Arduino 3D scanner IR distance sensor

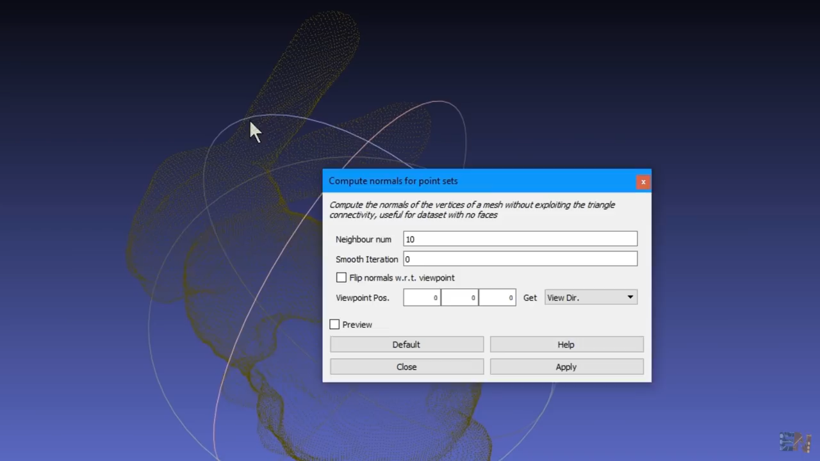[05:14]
10 was a good number for this file. Click apply and then close the window.
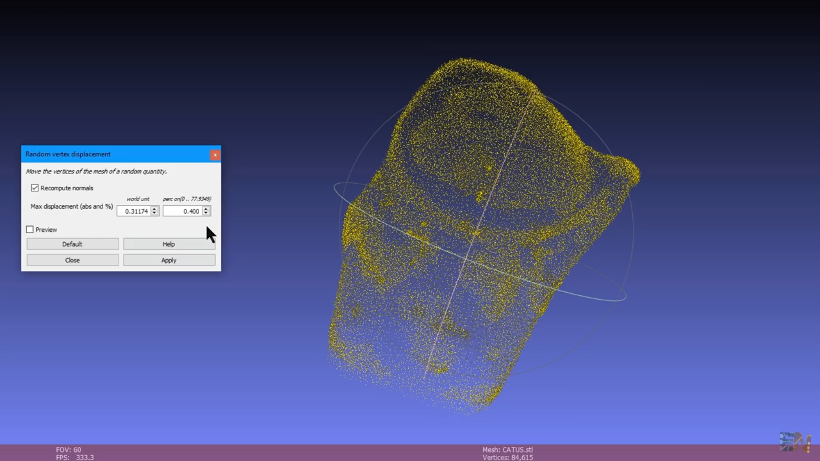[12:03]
Import the file in mesh lab and there you go. We do the same steps as before and we get our 3D scanned file.